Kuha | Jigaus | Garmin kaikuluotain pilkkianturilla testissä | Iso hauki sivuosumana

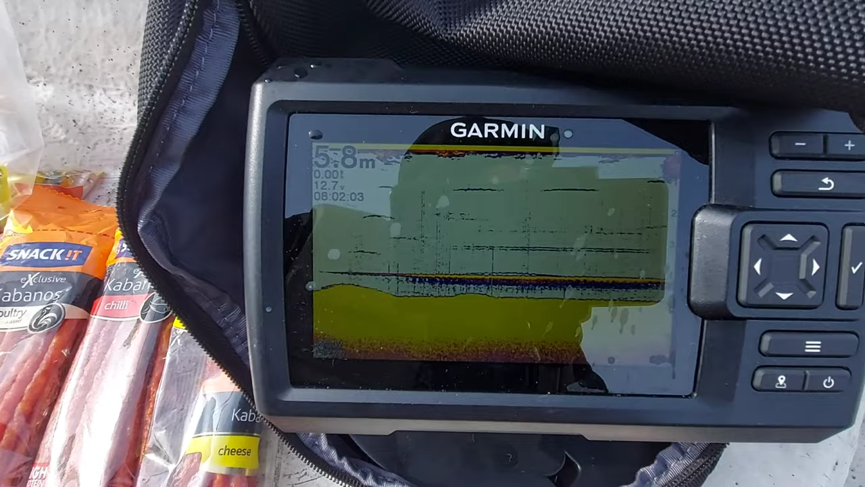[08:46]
On screen: depth 5.8 m
Ja tää. Mulla on tää pilkkikaiku tässä edelleen testissä. Ja mä voin nyt jo lyhyen kokemuksen perusteen sanoa että Siis vertikaliikaithan ne tietysti niillä on tossa sivukaiku. Että niillä vähän ne käyttää tämmöset veneä-aluskaikua. Mut tää on nyt jo antanut pilkkimällä tossa pari kalaa. Elikkä ollaan nähty. Kalat on varmaan seurannu ja tullu tähän veneä alle.
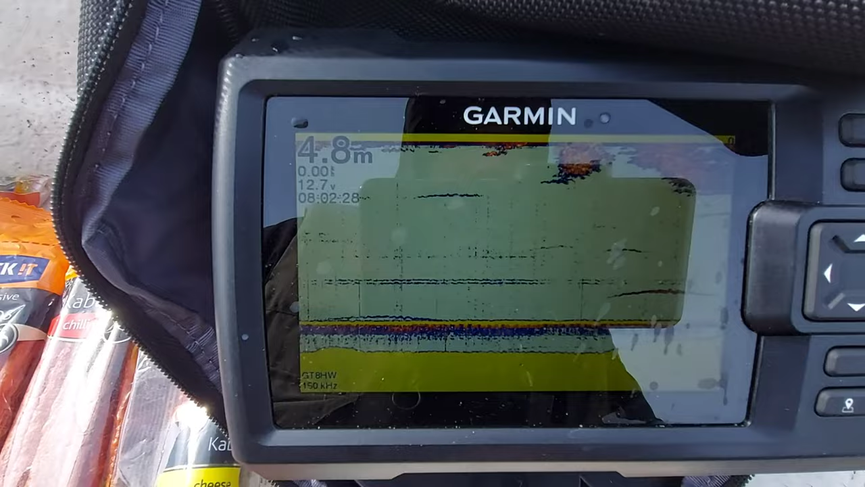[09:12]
On screen: depth 4.8 m
Ja sanotaan että siinä on nyt ollut 6-7 minusta parempaa nousua. Ja mulla on tässä toinen vapa. Mulla on tässä veneä vieressä koko ajan. Elikkä se piirtää tohon viivoon.
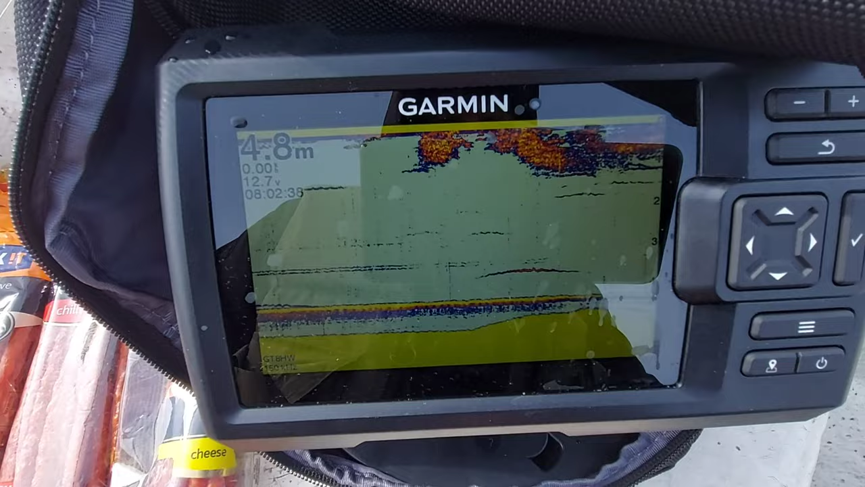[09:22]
On screen: depth 4.8 m
Ja sit toisella vapaalla mä heittelen koko ajan. Ja sit heti kun tässä keilassa alkaa näkymään kalaa.
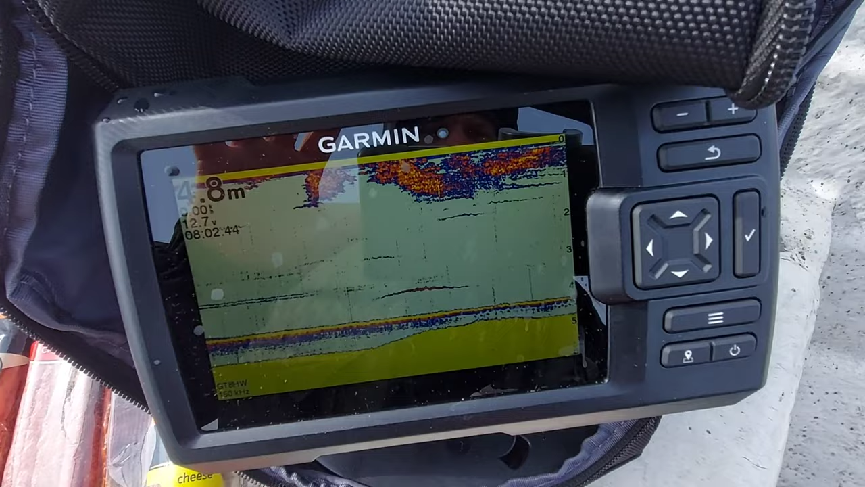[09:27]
On screen: depth 4.8 m
Mikä tulee. Ni sit joko tällä lavavalla mikä on tässä reunassa.
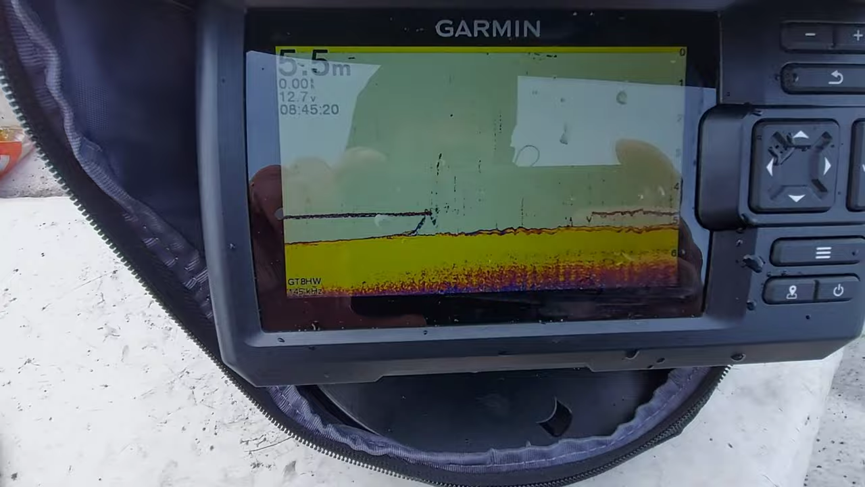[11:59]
On screen: depth 5.5 m
Mä vedän siihen vähän yhden kalan tosta. Nyt ehdän just saamaan ruutuvia, että näin se sit toimii.
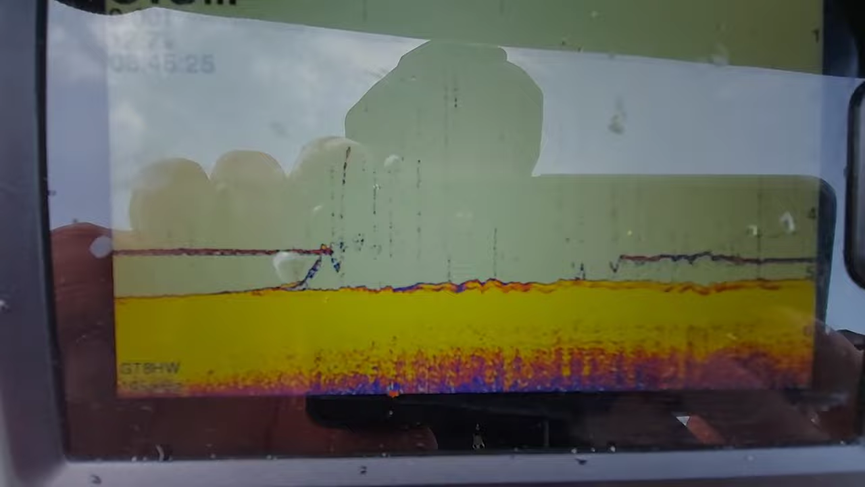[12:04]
Tos näkyy nyt hyvin selvästi mitä tapahtuu.
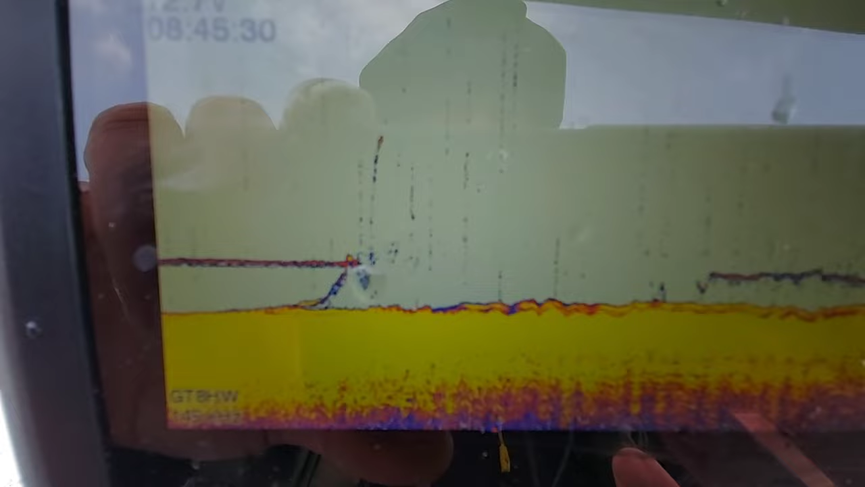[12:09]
Vertsu makaa tossa noin paikalas ja sielt se nousi. Mitään mukka vapa pystyy ja nimi lehtee vai millan...